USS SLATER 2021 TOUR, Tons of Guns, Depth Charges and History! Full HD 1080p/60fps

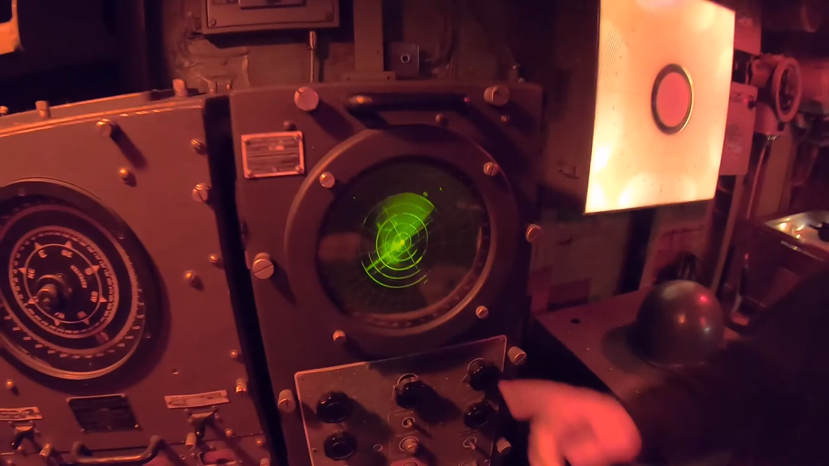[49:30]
Jamie? Right here. Okay. Make sure. What's up there? Radar's still working. What's all of that? What's that?
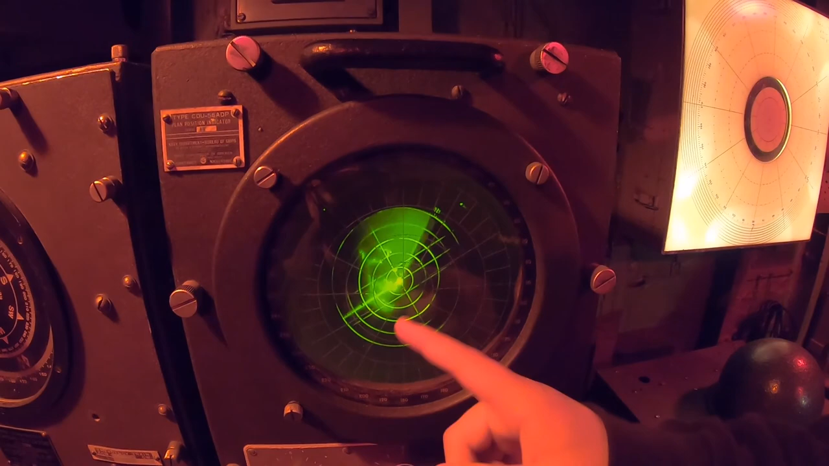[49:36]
Gonna show you the direction you're facing and what's out there. Yeah, but what is that thing that's in front? I don't know, it's radar. I don't know how to read it. Do I look like this is awesome. Could it be the landmass to the right of us? To the left of us? This is where they put you.